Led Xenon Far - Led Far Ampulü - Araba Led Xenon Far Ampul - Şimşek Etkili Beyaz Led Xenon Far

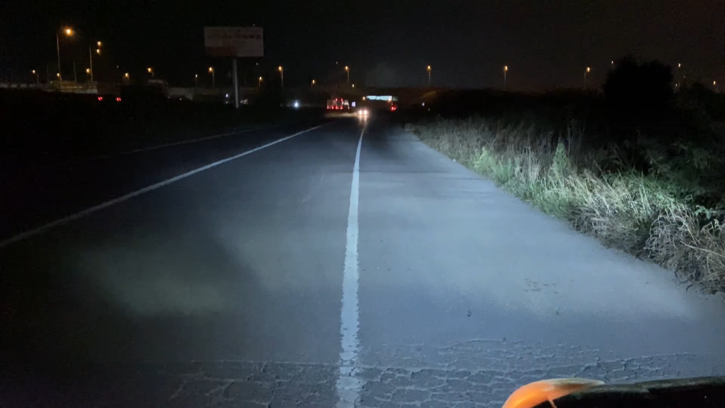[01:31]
Aydınlatma bu şekilde. Benim farlarım biraz kirli.
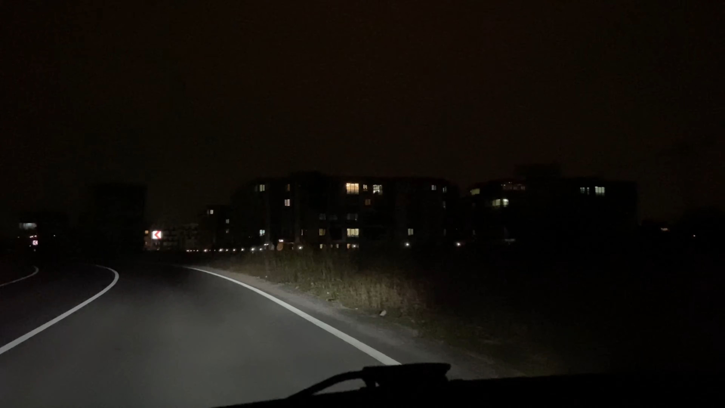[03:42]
Şu yandaki odak çizgisi ne kadar belli oluyor. Kamerada görüntüler bu şekilde. Şimdi biraz da GoPro'dan göstereceğim.
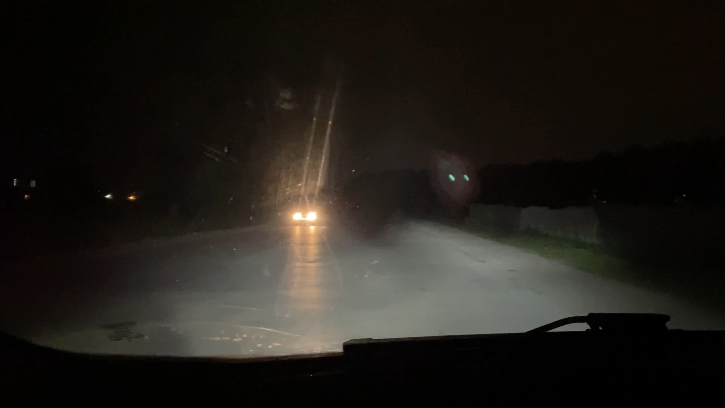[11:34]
Ama bahsettiğim gibi farlarım gerçekten yani kötü olmasına rağmen iyi gösteriyor. Bu şekilde selektörde karşıdakinin gözünü almayalım. Şu an uzunlar, kısalar.